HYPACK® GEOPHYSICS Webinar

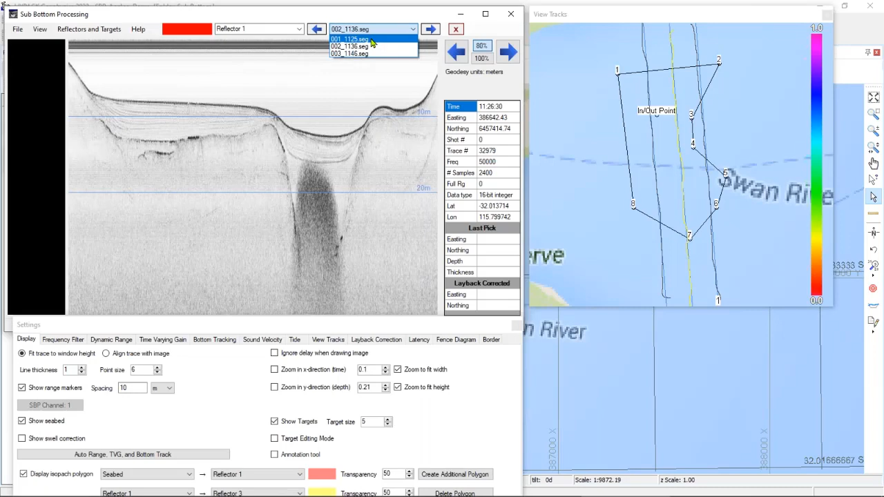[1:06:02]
And you can see that the highlighted file will change on the right here in the VTracks window to indicate which file we have selected. To process your data, you kind of move from left to right in the settings window here. So, the display tab is just some display settings you can tweak to make your imagery nicer to see. The frequency filter is a lot like what we saw in acquisition, where you can set the low and high cutoffs. So, I've already applied that here.
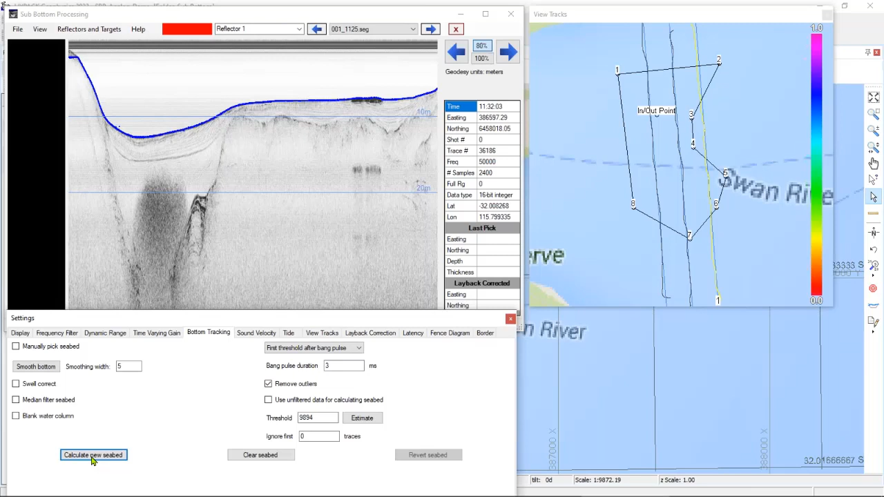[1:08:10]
So, I'll set the bang pulse duration to three. Click estimate. And then click calculate new seedbed. And you'll see a blue line up here tracking the bottom. If it missed an area or it didn't do a very good job tracking, I can check manually pick seedbed and click around where I think the bottom should be. And if I uncheck that, the blue line will change to track that bottom. I can also smooth the bottom, smooth out any peaks that I found.
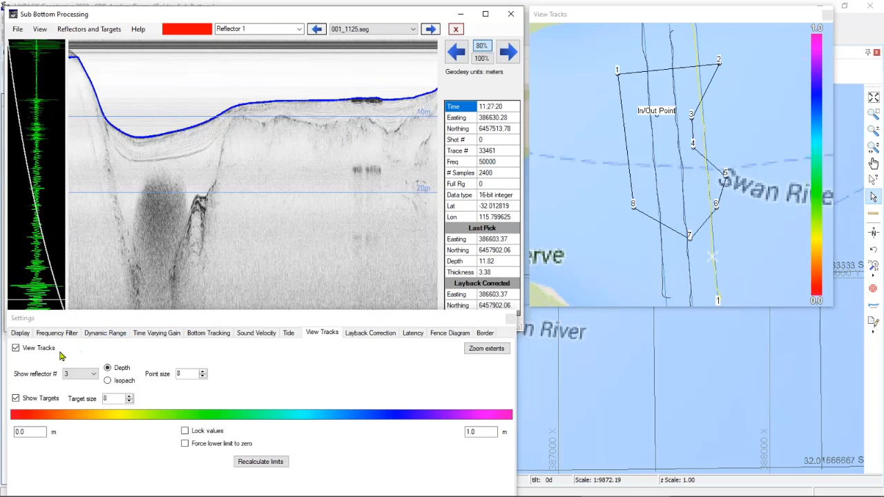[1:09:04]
And that will be applied to any exports that we can do, EDT or XYZs. And I'll show those at the end. The view tracks window. This affects the window on the right here. So, if I tell it to show the seedbed. And I set the range to maybe two meters.
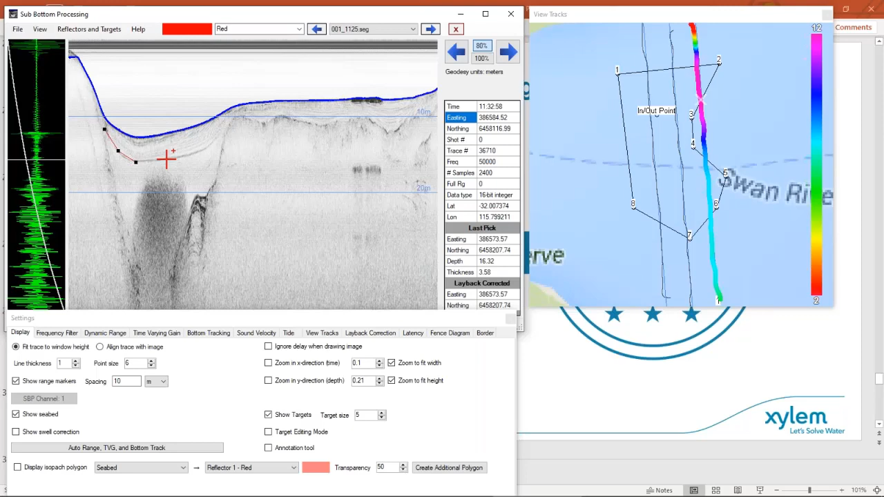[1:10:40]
And then you can click along the bottom where you think you found a reflector in your data. So there's one reflector. If I come down here and I choose another one, I can rename it, call it say yellow. And I can track a different reflector with this.
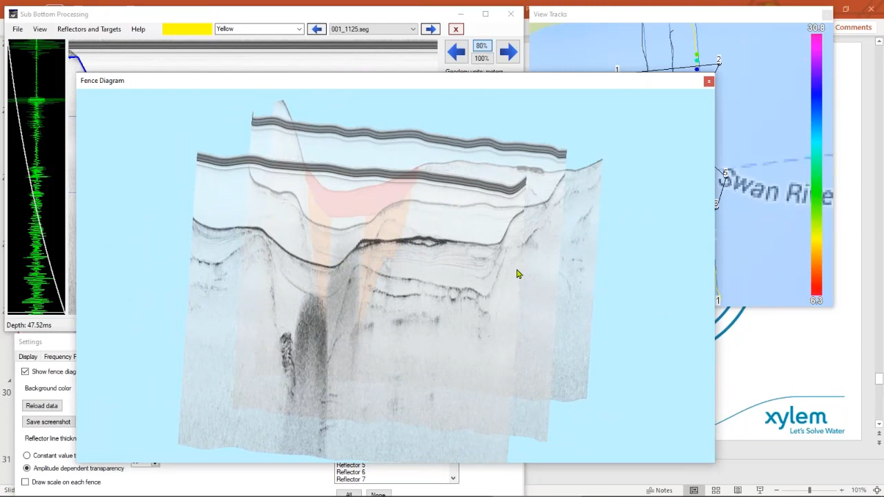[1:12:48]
So this is showing our data in a 3D representation.
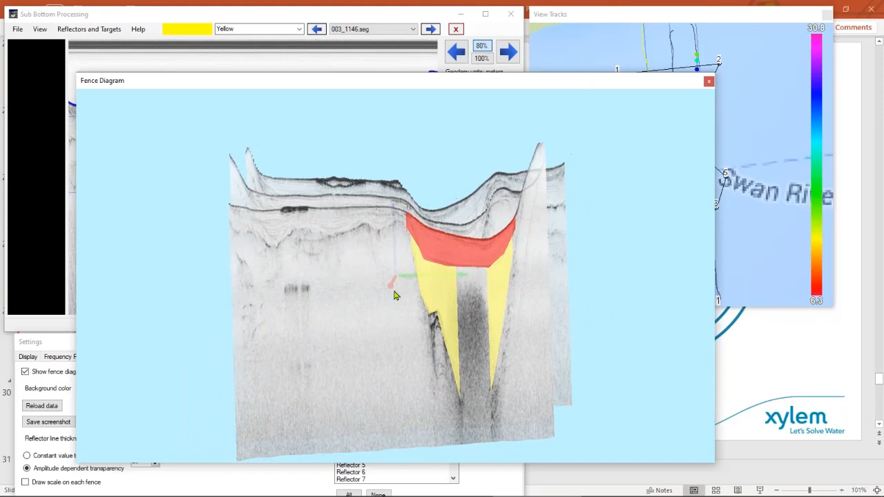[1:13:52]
And then you can get a kind of transparent view through them. And if I had marked other reflectors, they would also be invisible.